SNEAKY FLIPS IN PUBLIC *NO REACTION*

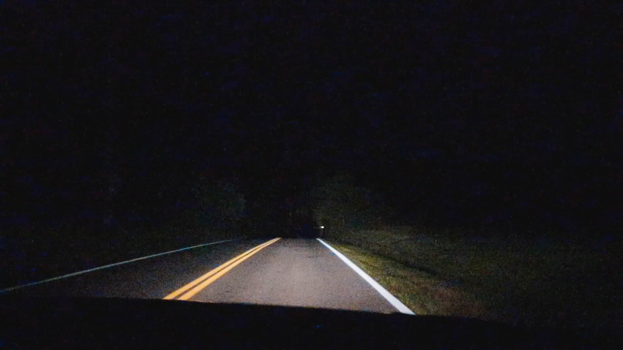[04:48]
What the That's weird, dude. We just turned back and there's nothing in the road. I know for sure we hit something big.